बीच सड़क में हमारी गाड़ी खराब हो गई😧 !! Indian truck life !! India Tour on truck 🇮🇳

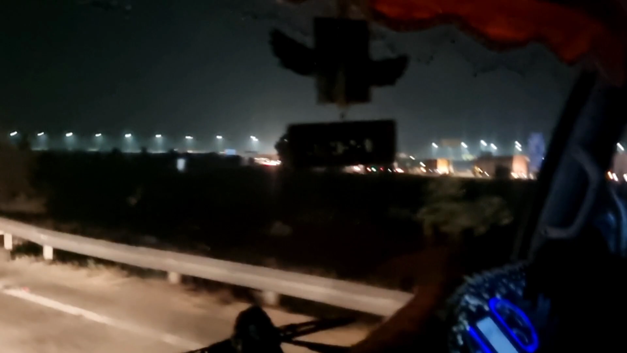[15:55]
ये वाला रोड जा रहा है वहाँ देखो दिल्ली के लिए, और हम लोगों ने ले लिए यहाँ से वाया कुंडली होके।
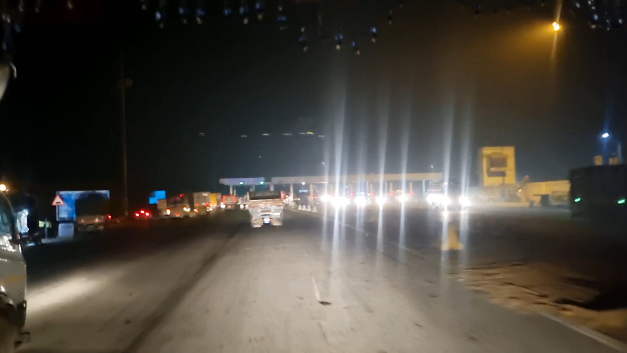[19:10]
तो मैं सभी लोगों को यही बोलूँगा जो रात को सफ़र करते हैं अनजान जगह पे कहीं पे ना रुके, अगर रुकना है आप लोगों को तो एक ढाबे पे रुके,
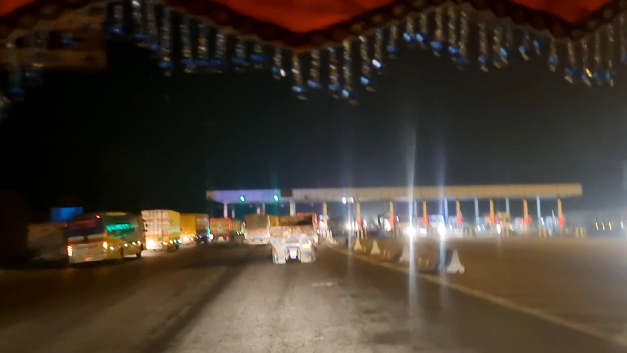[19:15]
एक स्क्वेयर ढाबे पे रुके, और जहाँ पे आप लोग सेफली जो है अपना
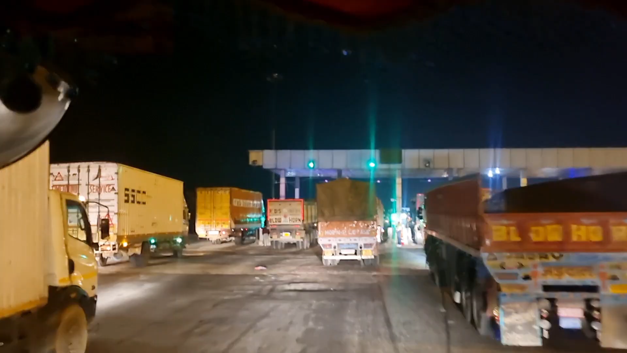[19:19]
आराम भी कर सको और उसके बाद अपना सफ़र कंटिन्यू कर पाओ।
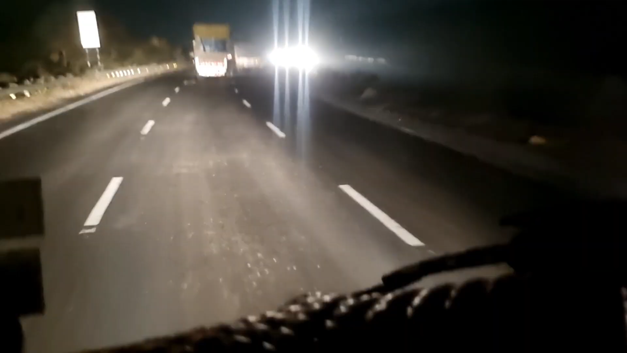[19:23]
ये है नूर एरिया है। देखो मैं आप लोगों को बोल रहा था इसे रखे भाई फिलहाल गड्डियों पास में तुलंद इसे रखे, मतलब इस साइड रखे गड्डी।
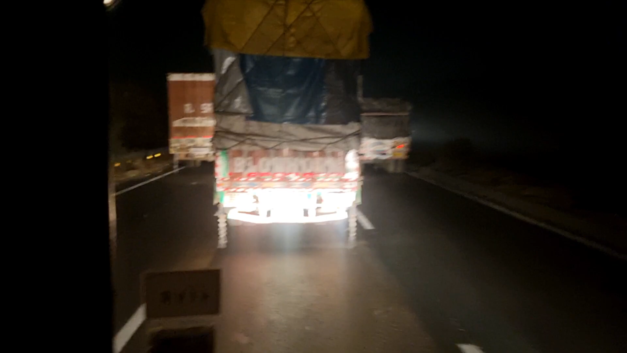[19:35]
देखो ये भाई जो लगे हैं, देखो ये जंगली एरिया में लगाई है इन्होंने गाड़ी।
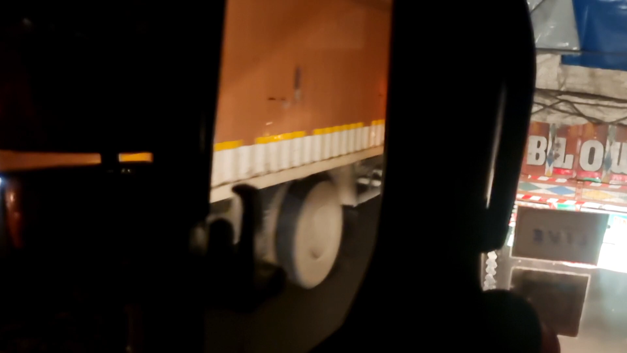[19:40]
देखो अब भले ही गाड़ियाँ तो चल रही है इस रोड में,
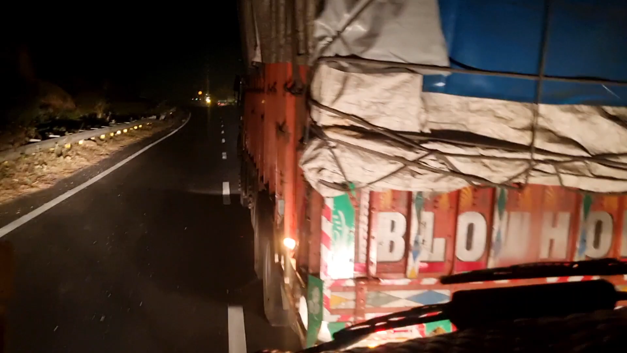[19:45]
ये नहीं है कि नहीं चल रही है गाड़ियाँ, ठीक है चल तो रही है, बट फिर भी कोई पता नहीं है कि कौन कहां से कब निकल जाए, ठीक है ना।